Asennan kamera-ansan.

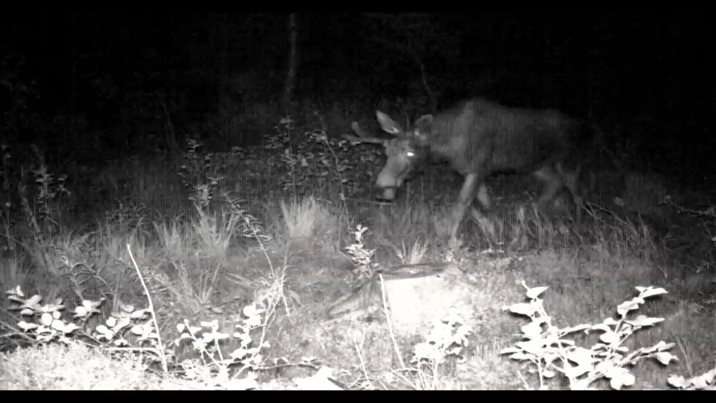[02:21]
Sitten tänne on ilmestynyt niin ihmeellinen elukka kuin palaako häntä peura seoltussa kamerassa.